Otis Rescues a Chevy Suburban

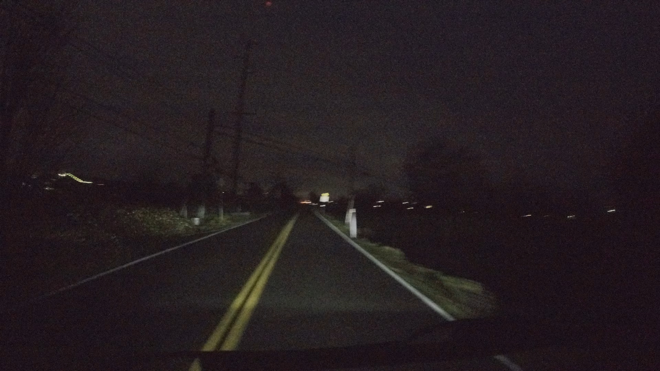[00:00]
okay so we are right beside the Puyallup River and I have always went down you can't see down off to the right I've always wanted to drive down there you can go drive down there and go fishing right on the river and I've just never ever taken one of these detours that leads down here well one of my good buddies Tyler was down here with this truck and it broke so we're half a mile away to go rescue him this is going to be awesome
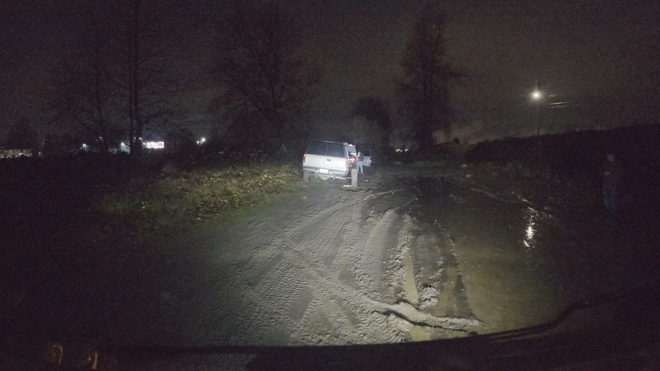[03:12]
that is really bad oh man
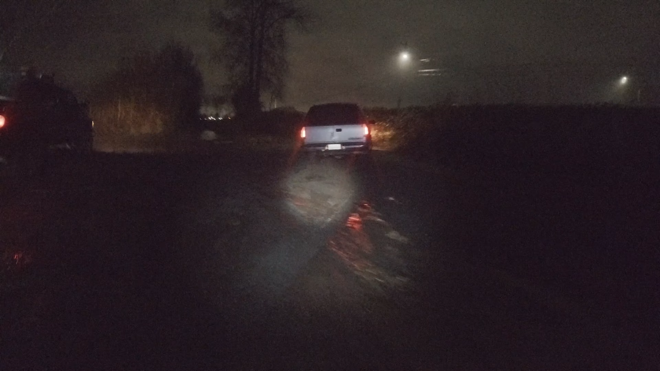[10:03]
look at that would you just look at it it's doing great Tyler it's doing great Tyler it's doing great Tyler
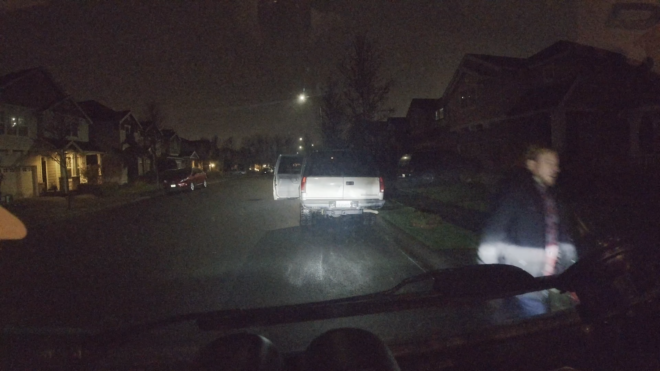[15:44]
so Tyler's just literally gonna leave it right there on the side of the road and I'm gonna give him a ride back to his house